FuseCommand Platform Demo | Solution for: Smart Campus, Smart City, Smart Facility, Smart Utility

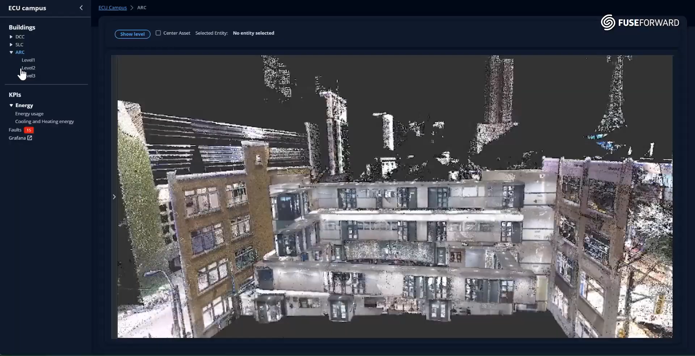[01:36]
Point cloud datasets provide a near real view of the campus and its buildings.
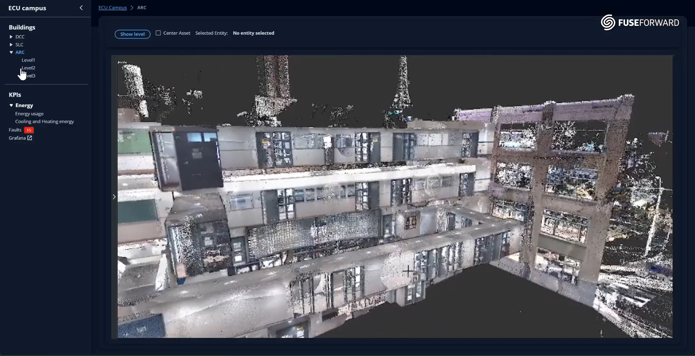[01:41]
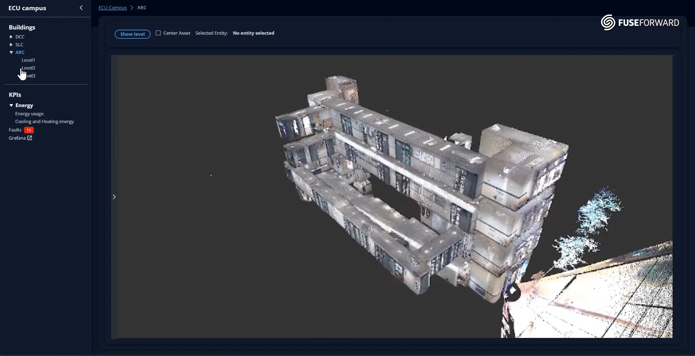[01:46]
These datasets are captured by fixed or mobile LiDAR systems or laser scanners and offer a wealth of information.
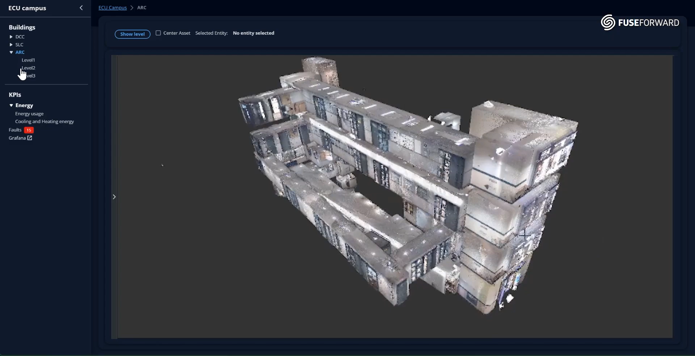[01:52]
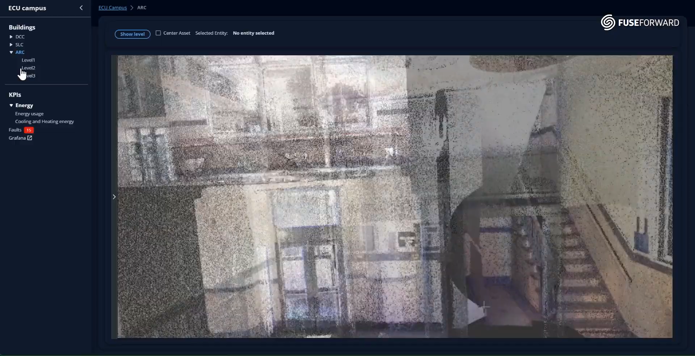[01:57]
Both outdoor and indoor scans are made available to users
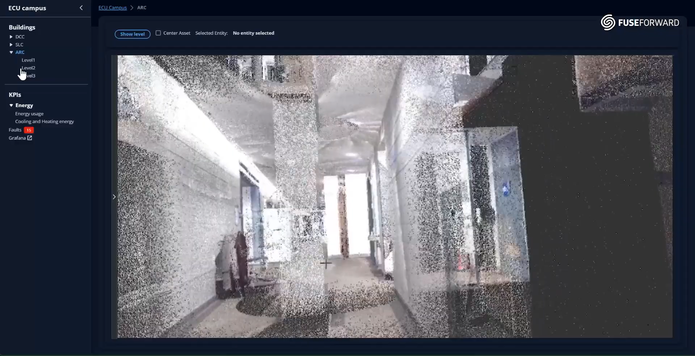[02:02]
to explore the buildings in their tiniest details.